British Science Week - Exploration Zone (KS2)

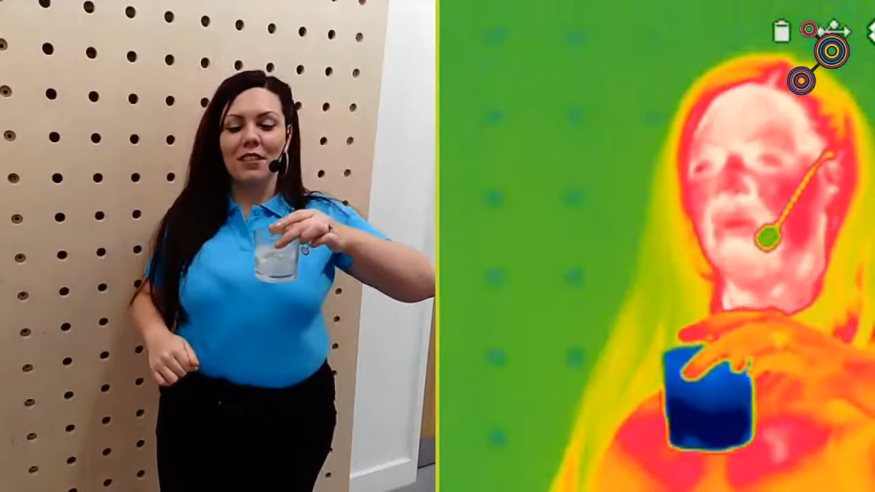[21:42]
If I put my hand on the cup and just hold it there for a moment, then we can see that the heat from my hand is leaving and going into the cup.
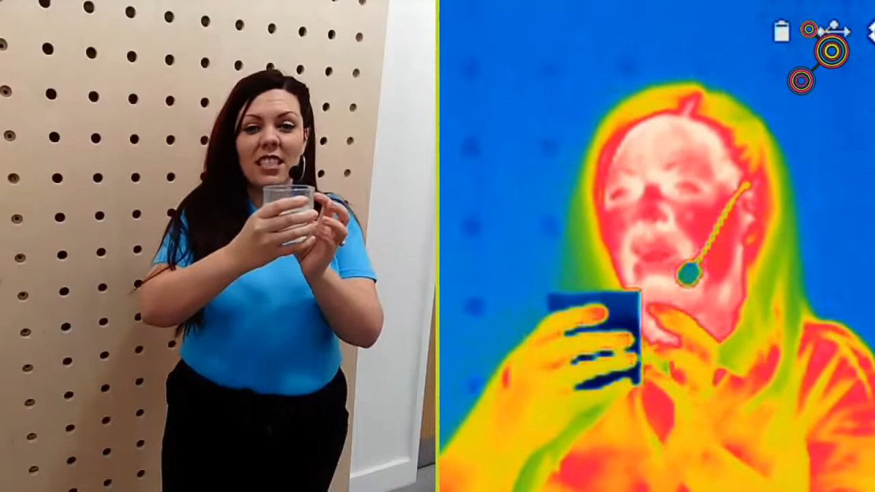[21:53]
The coldness that's inside is seeping that heat away from my hand. We've got heat transfer going on here. And then look at my hand. You can see cold patches that are left behind from that heat being pulled out of my hand by the cold.
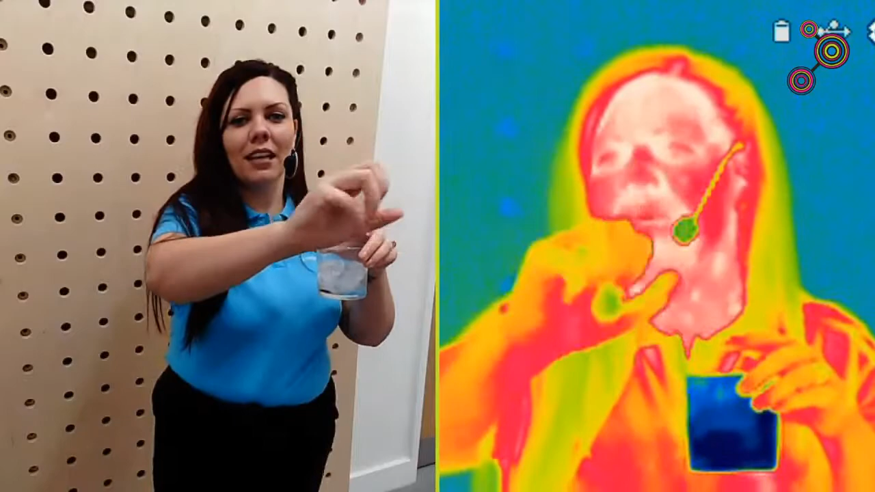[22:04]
Pretty cool, right? So if we look at a individual ice cube, they're a bit wet and slippery. Hopefully I can get one out. I've got two stuck together.
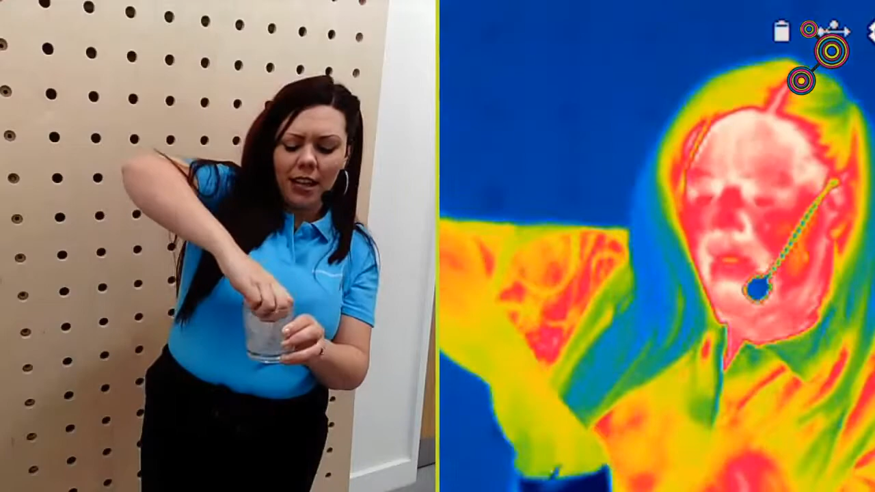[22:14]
Oh, got a splash. Where am I? Here we go. Really, really cold, especially compared to my head up there.
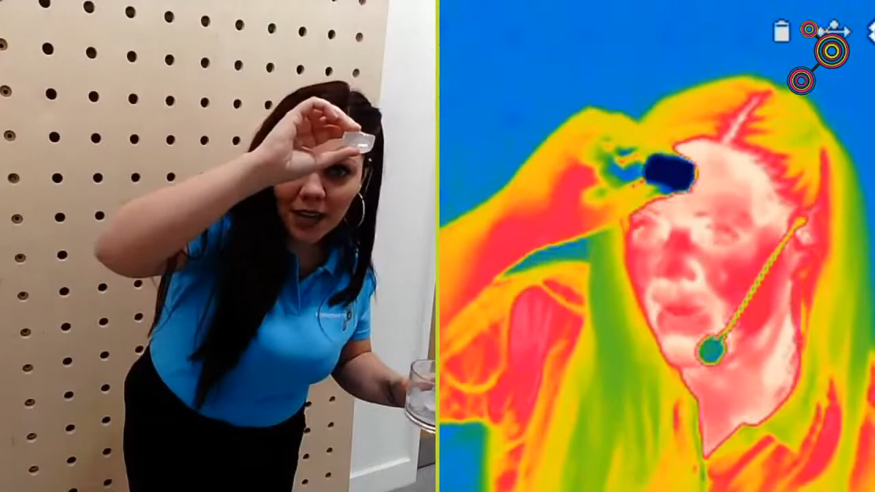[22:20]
So what I'm going to do is just something a bit silly, really. I'm going to give myself a little ice cube makeover. So here we go. I'm going to give myself some eyebrows
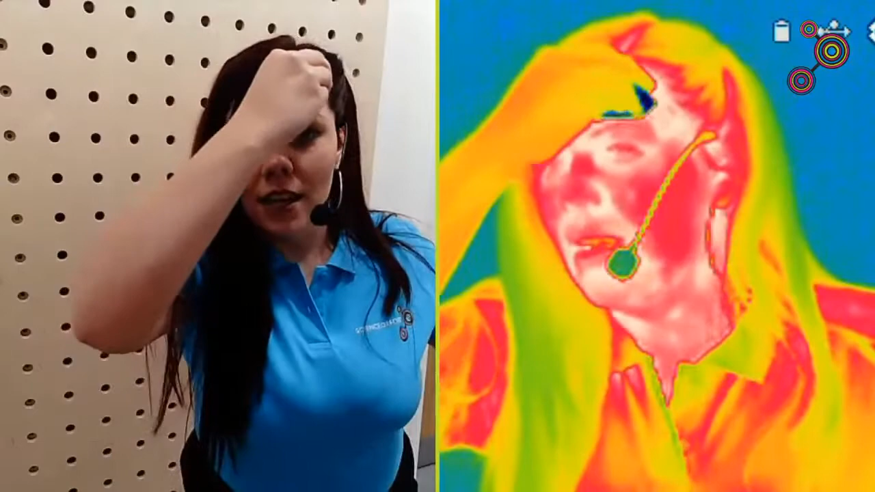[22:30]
and a little nose and a big smile down here.
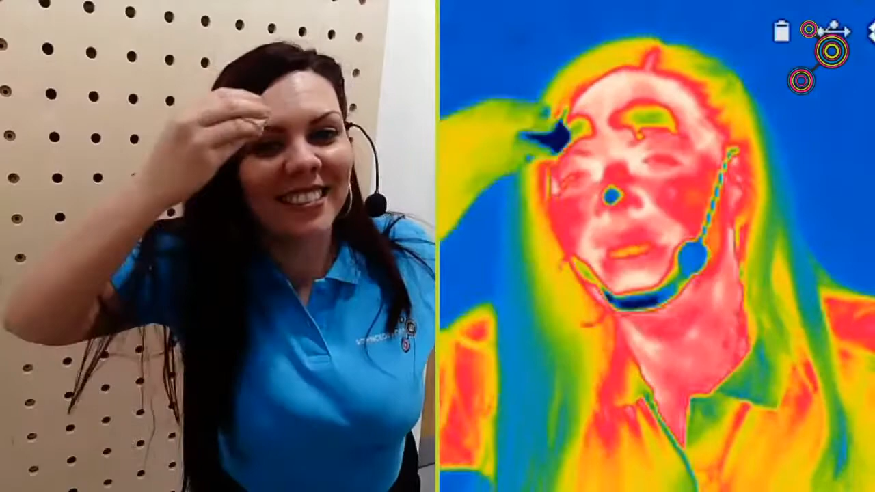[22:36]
You can't really see what I'm doing in the normal camera, can you?
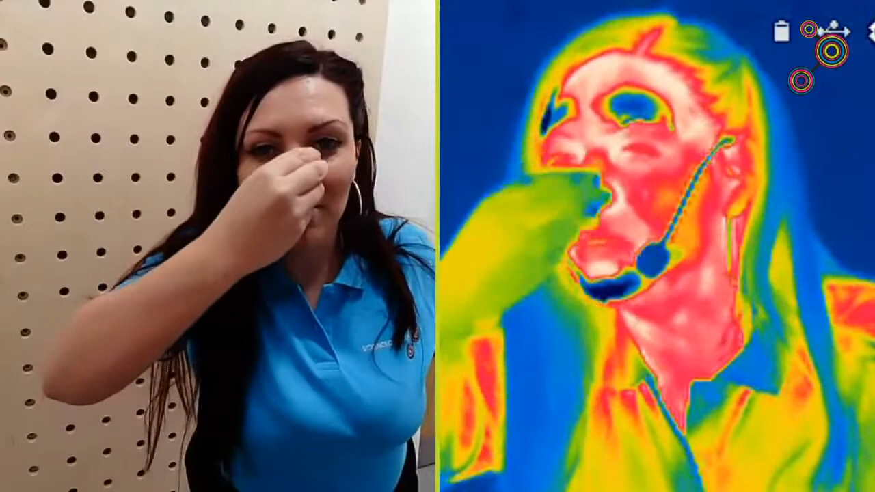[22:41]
But when you look onto the infrared camera, you can really see where the heat has been taken away from my face from the ice cube. I just got some water in my eye. That's okay. Okay, so I am a bit wet, but that's fine.
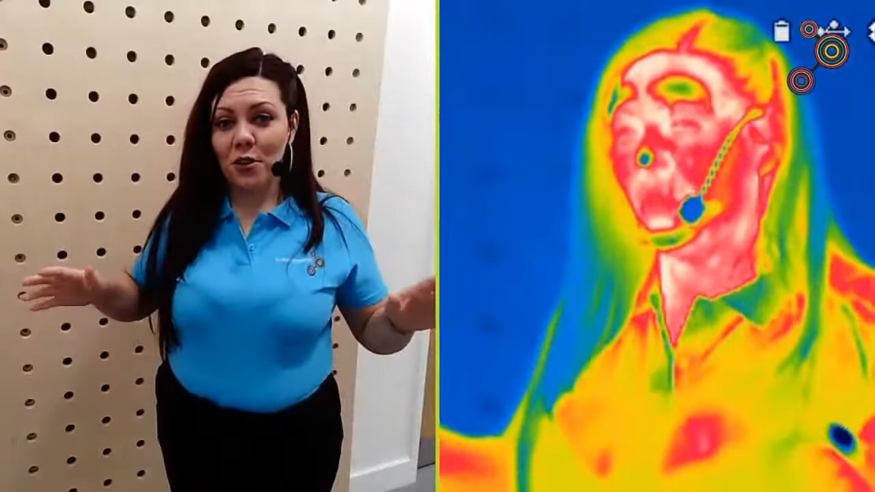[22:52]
I'm going to show you another experiment. So this one, I'm going to show you two different materials. I have one here and one here.
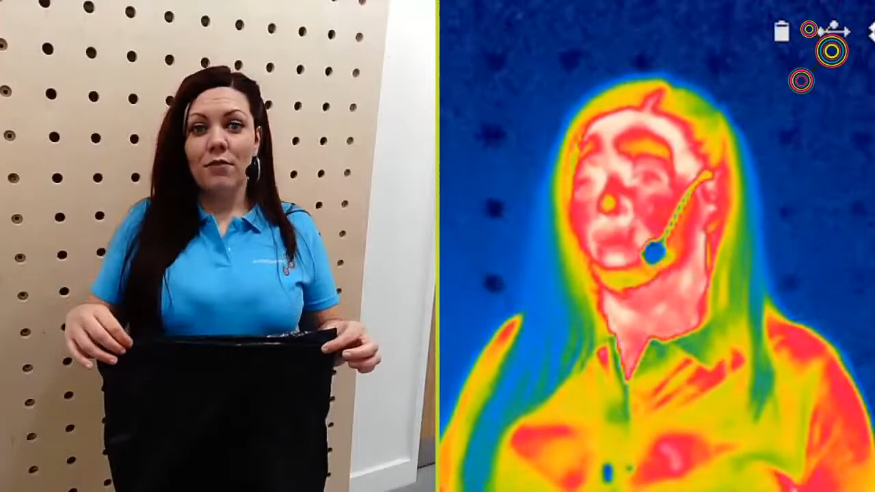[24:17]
You can't see me through this one in regular light, but how about infrared? Let's have a look.
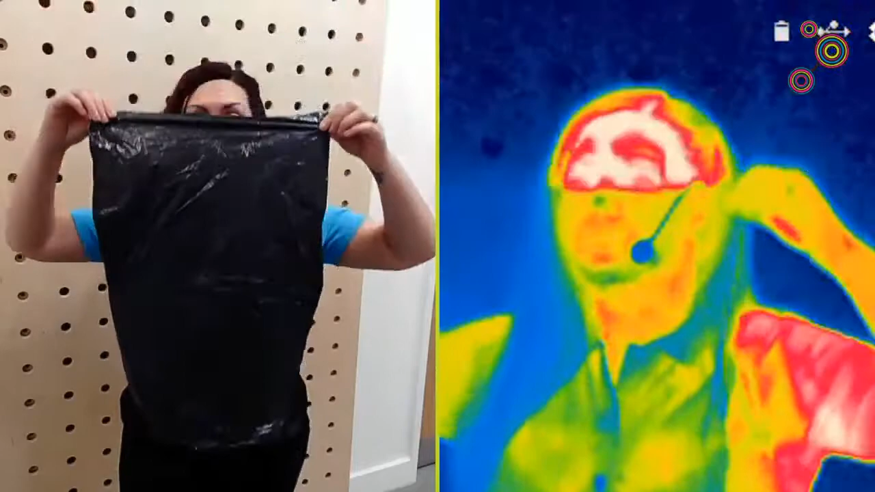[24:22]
Could you see the funny face that I pulled? Let's try again.
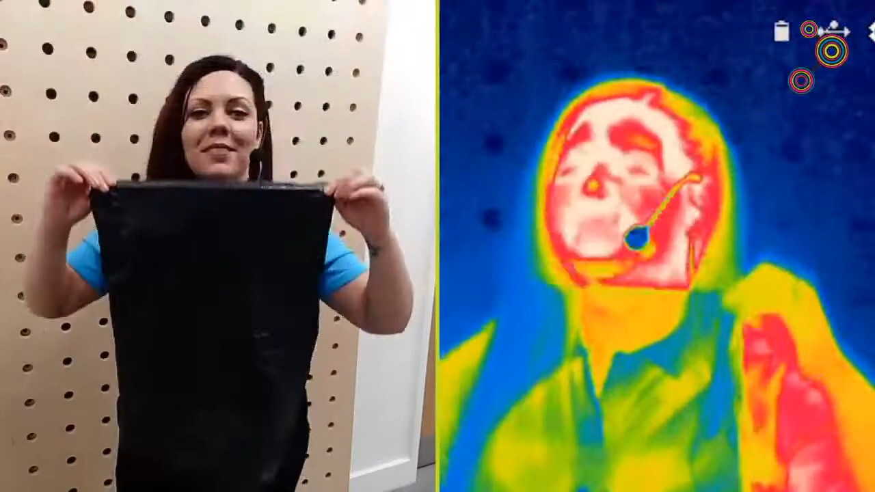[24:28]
Okay, so I did this in case you couldn't see. So to regular light, this is completely opaque,
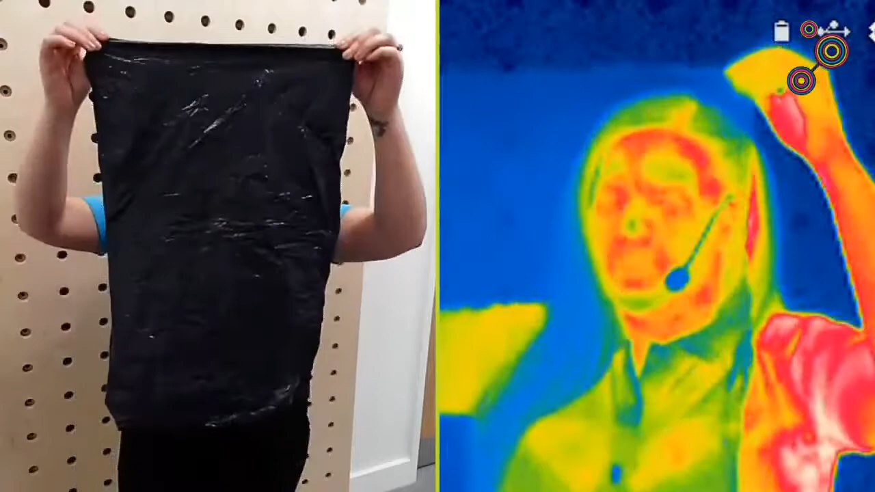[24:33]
but in the camera, the infrared camera, you can see through it.
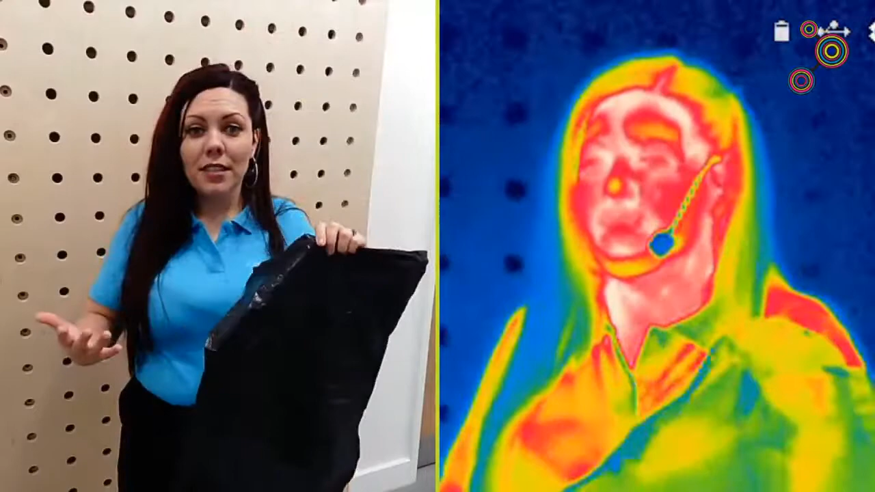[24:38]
So what that tells us is that heat is traveling through these materials differently than regular light.
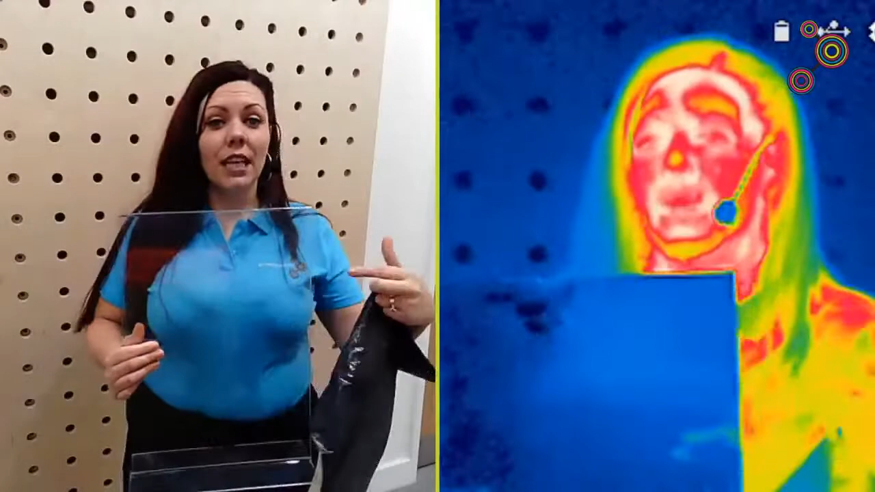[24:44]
So heat is not traveling through this very well at all, and it makes it almost opaque to heat.
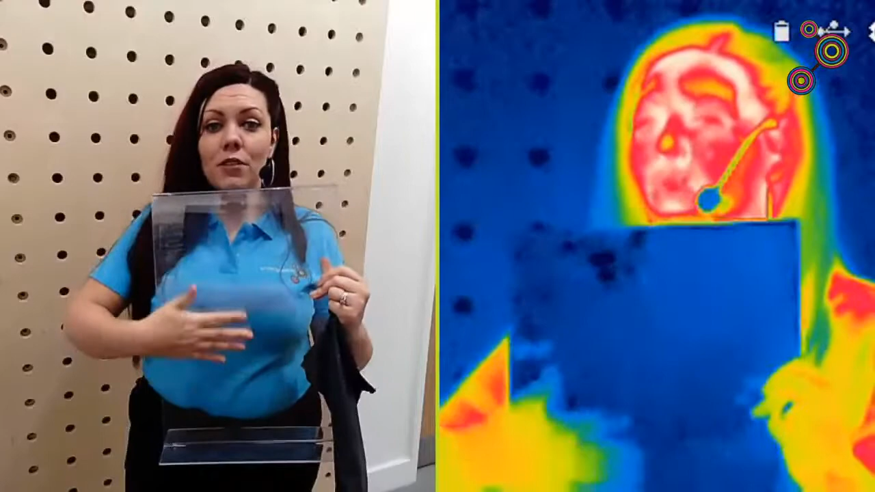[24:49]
Whereas this one, the heat can travel through it a lot easier.
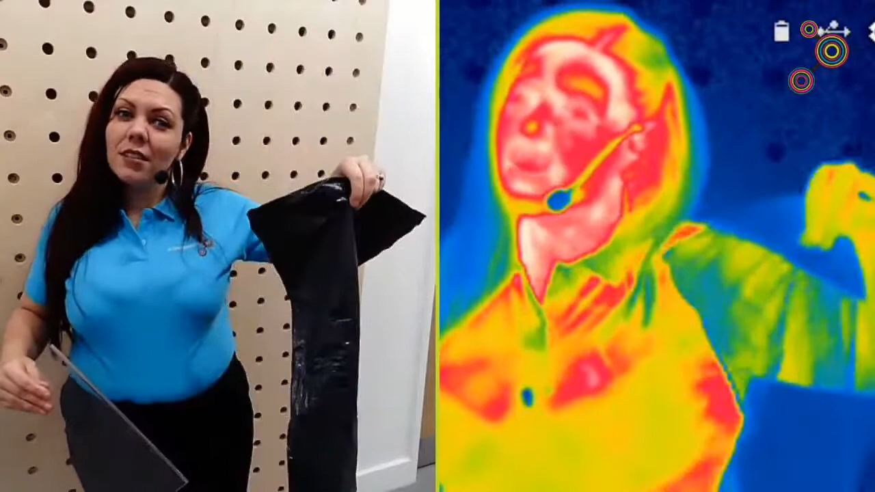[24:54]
It's quite thin, so that might be part of the reason. It's all to do with what these materials are made of.
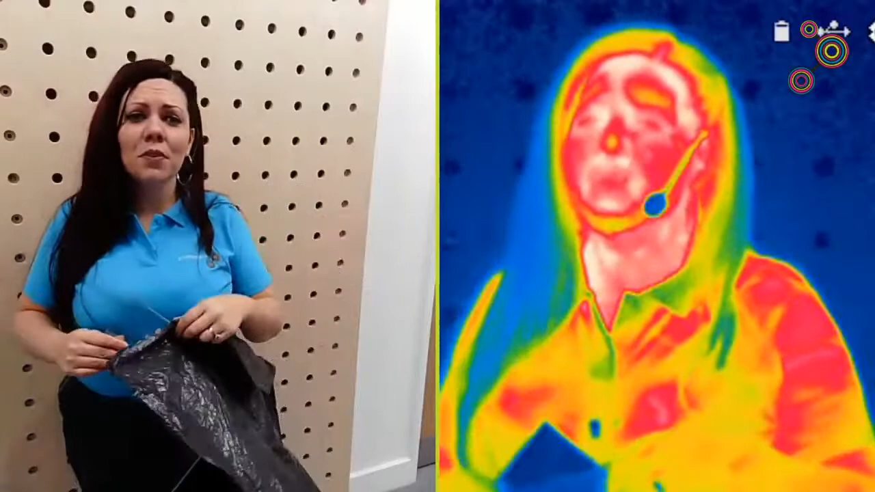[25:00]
So some of you use the word infrared. So regular light, the type we see with our eyes that you can see in the clear camera where you can see me regularly, is a type of light, visible light, what we see with our eyes. Infrared is also a type of light, and it just so happens that it correlates to heat really, really well. So all that the infrared camera is a special type of camera, just like the normal camera you're looking at, but it detects a different type of light.